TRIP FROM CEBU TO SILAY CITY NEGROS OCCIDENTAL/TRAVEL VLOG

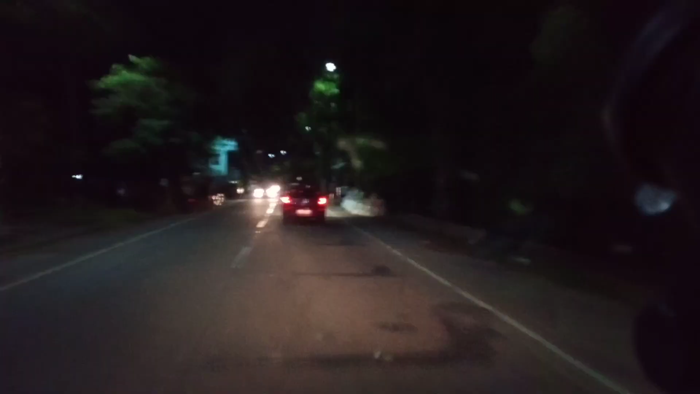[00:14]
break sa inyong lahat. Ayan, welcome sa mga vlog. So, papunta tayo ngayon na Negros. Punta tayo ng Silay City. So, ngayon, dito kami sa mga Ratuon, Cebu. Punta kami sa Tabuilan Port. Doon kami sasakay papunta ng Negros. Daan kami ng Escalante.
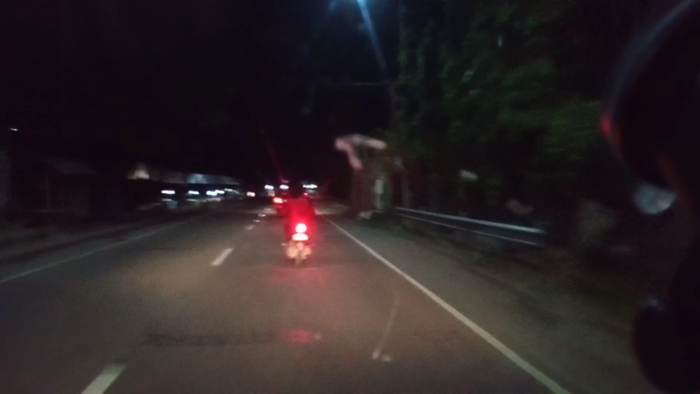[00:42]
Escalante to Silay. So, bukas, bigyan tayo ng magandang biyahe ng Panginoon. Magkabayan tayo sa tungkol biyahe. Narating kami ng Silay sa umaga o madaling araw. Doon kami magtatambay sa Silay. Antay lang kami ng umaga. Tapos, kasama namin dalawa sa likod.
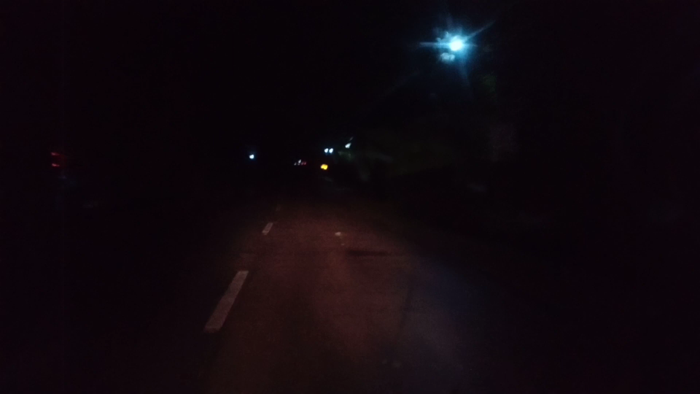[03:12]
Ayan, dito na kami sa mga Escalante. Grabe yung daan nila guys, napakadilim. So yan, time check. 2 AM. So dito na kami sa Escalante. Maya, kita ko sa inyo ang Silay City. Kasi yan, dito tayo makapag-video kasi madilim yung daan sa maulan. Bukas, umaga,
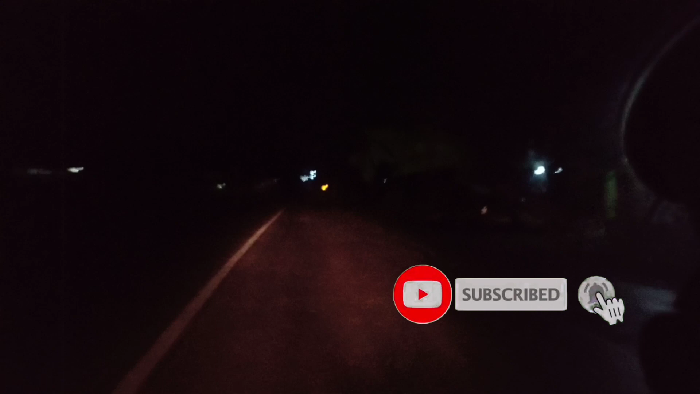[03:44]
nangyayaran na makita ko sa inyo yung Silay City. So yan muna guys, nakita tayo sa Silay City. Makadilim na lugar.
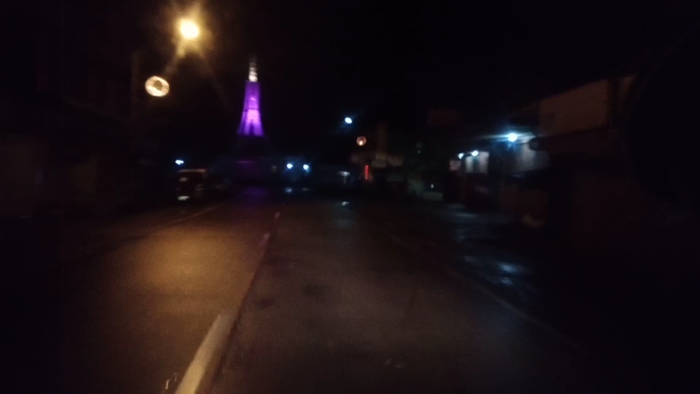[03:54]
Yan yung proper guys, dito yung rotunda ng Escalante City. Nahimik yung buong lugar kasi ulan. Nakita lang tayo guys kandinan Silay City bukas.